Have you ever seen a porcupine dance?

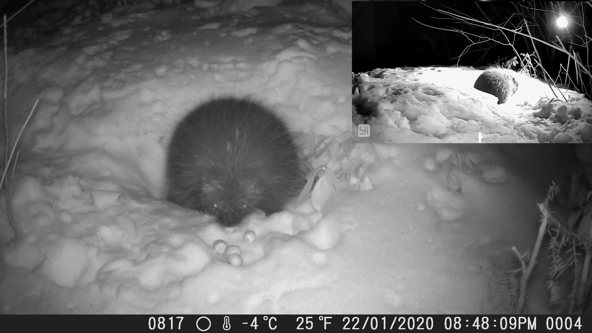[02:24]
So, first off, you see in the top right-hand corner, we have a light that looks like it's pretty bright. Don't be worried about that. That's an infrared light, so we can't see it at all. He checks out the acorns when he comes out, and then he does sniff out those apple slices, which he goes for almost immediately. It's a better choice.
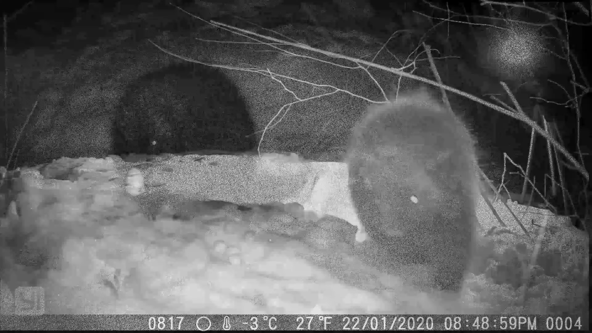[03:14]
He comes out to check the camera out, the secondary camera that I have, and you can see the game cam in the background.
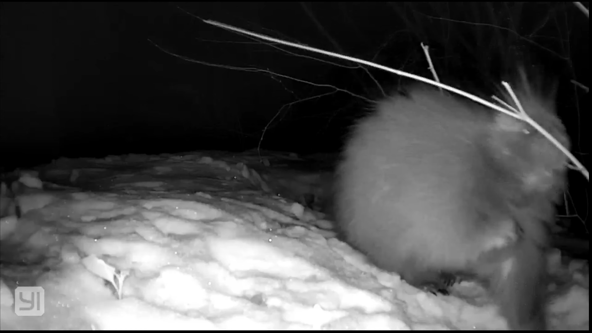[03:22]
He's gotten out of range of it, so it's kicking off.
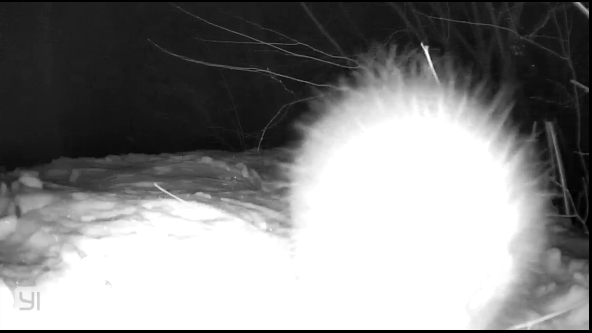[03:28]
But you get some close-up views of his mouth and his nose.
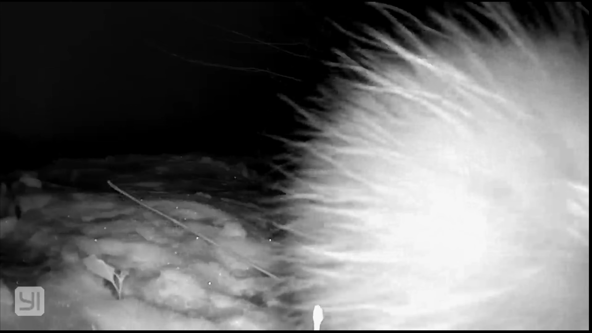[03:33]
He looks definitely like a rodent here with the nose and the mouth. Supposedly, their teeth are real dark orange, and they're pretty big because they chew up a lot of bark in some branches.
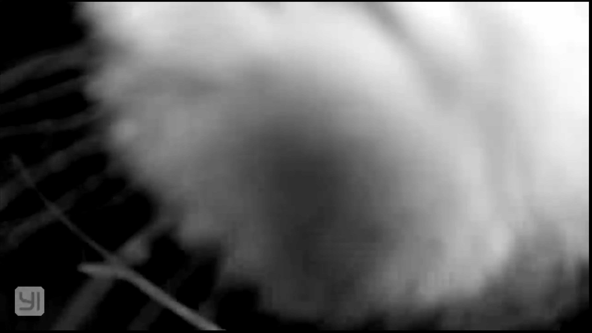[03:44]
It's the main diet in the wintertime.
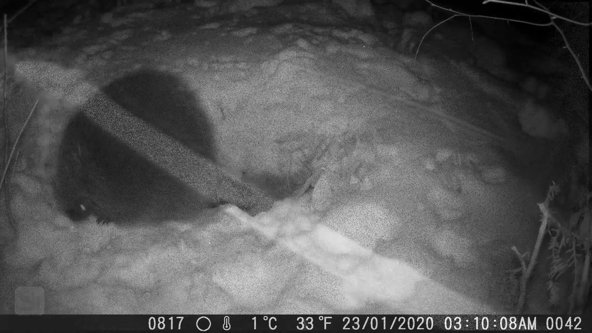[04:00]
Alright, so this is when he starts getting wound up. I can't tell if he's just high on the sugar from the apples or if he's role-playing some deadly fight that he's in for life. He's just trying to survive, and he's doing whatever he can to fight off the enemy. Gets in some pretty good whacks there on that tree. If you'll notice, though, he's biting at the ground there where the apples were. I think there's probably some leftovers, and then he's getting kind of wound up and spinning.
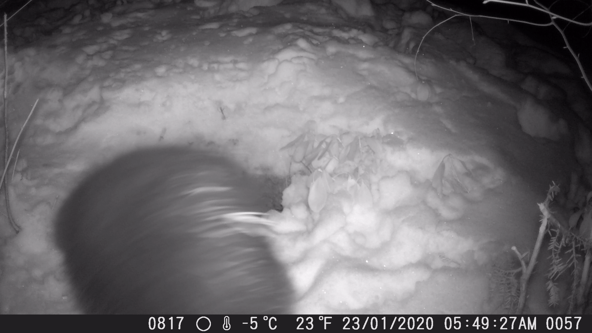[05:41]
All right, so this is roughly where we saw the bobcat the other night.